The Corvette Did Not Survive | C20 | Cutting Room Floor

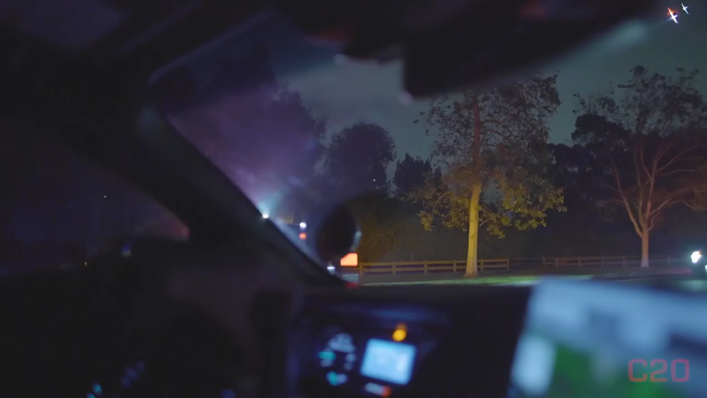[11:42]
They don't realize he's in the middle of the freeway. He's not in these bushes. He's in the next. So technically it's a CHP handle. It right now it's a CHP handle, but
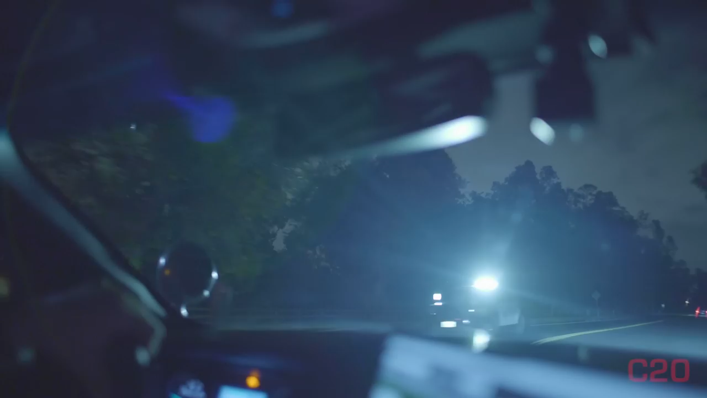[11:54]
oh my goodness. He's right here to our left. Somewhere. In the bushes.